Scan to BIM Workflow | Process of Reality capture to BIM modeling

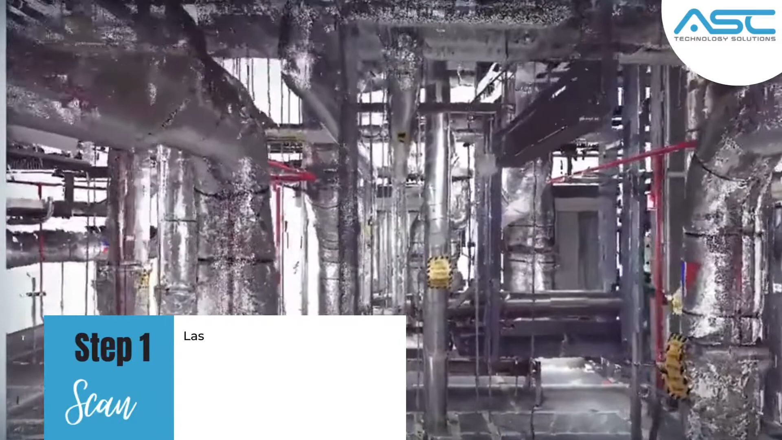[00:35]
Scan. Laser scanner devices are used to capture the reality of a
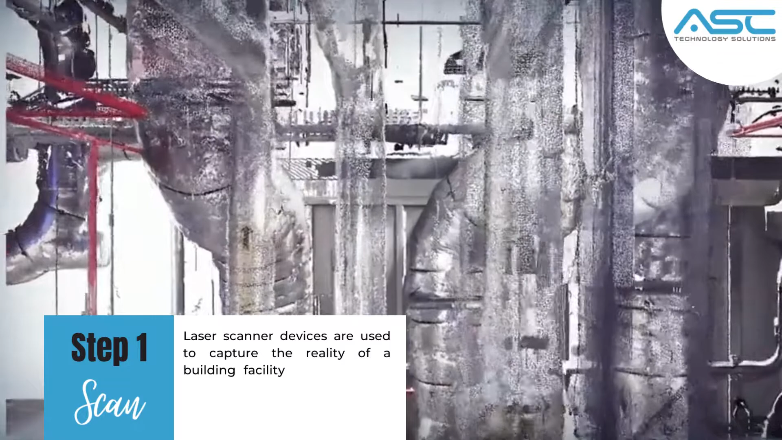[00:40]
building facility including each building element to identify dimensions, designs, materials, and available area.
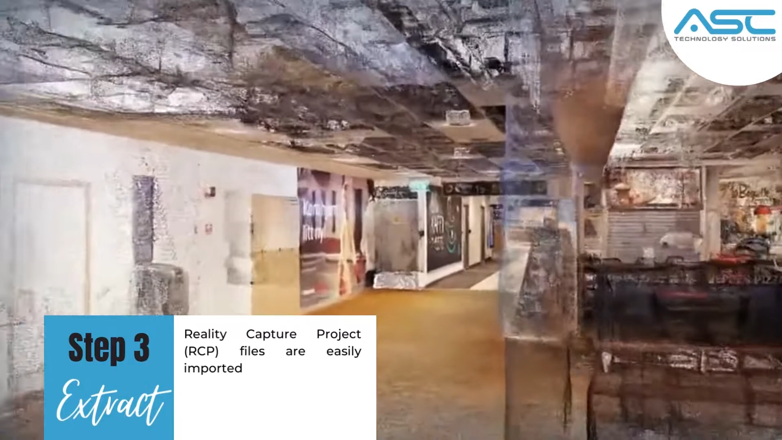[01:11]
Reality Capture Project, RCP, files are easily imported to various BIM software like Revit, AutoCAD, etc.
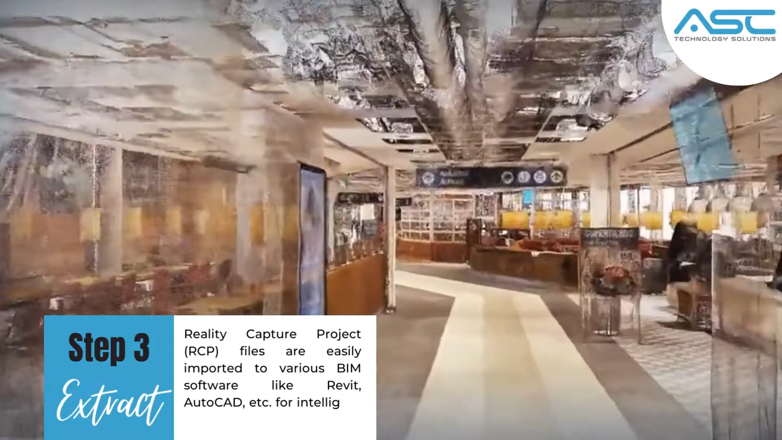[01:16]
for intelligent modeling purposes. Step 4.